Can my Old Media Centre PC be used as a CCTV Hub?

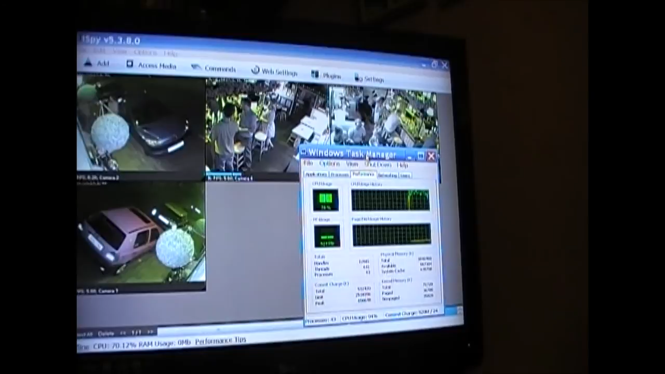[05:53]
And that's hovering at 90, 94%, 87%, 100%, 89%. Let's try a few more.
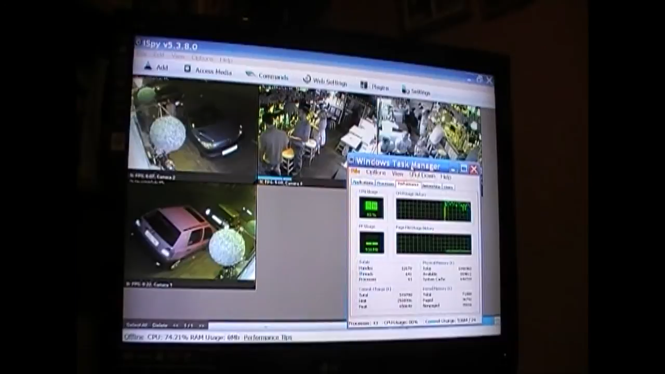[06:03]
And that's a fifth stream up.
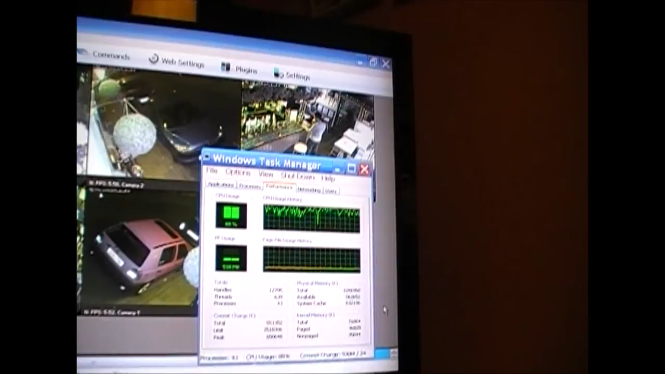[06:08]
And you can see the trace of the CPU load.
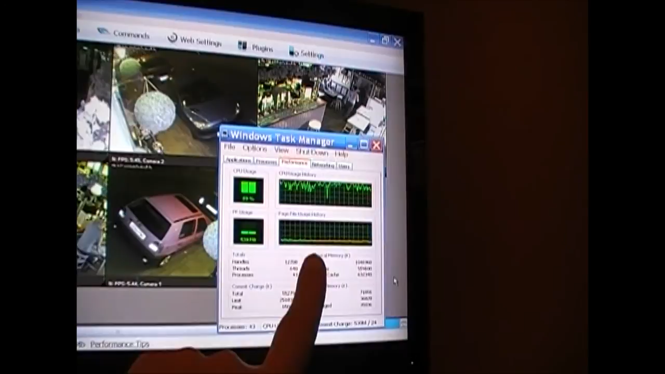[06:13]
Just there. Before they're hovering around 90. It's gone up another notch, right near the top. Hmm. Hmm.
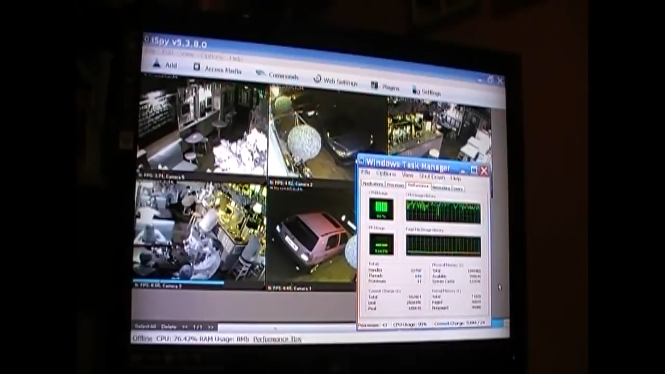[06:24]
It's doing it though. Let's have a quick look. Let's get rid of. Alright. Let's get rid of the CPU. That's the cheap bar PC's. Gah, four frames per second. Should be higher than that.